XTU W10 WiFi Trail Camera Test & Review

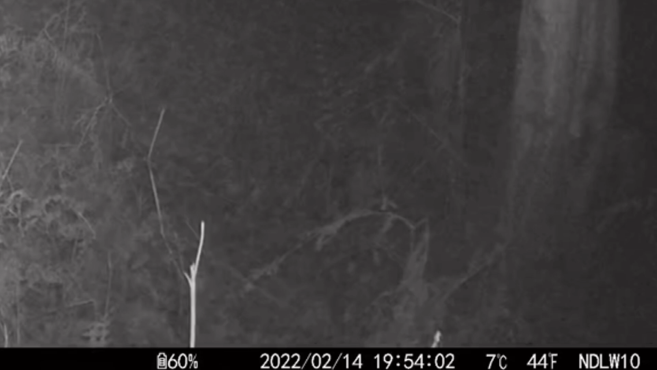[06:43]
So as you can see the footage displays information like date, time, temperature and the name of the camera, all of which can be altered to your preferences. I have to say, I do like the quality of the images and videos captured.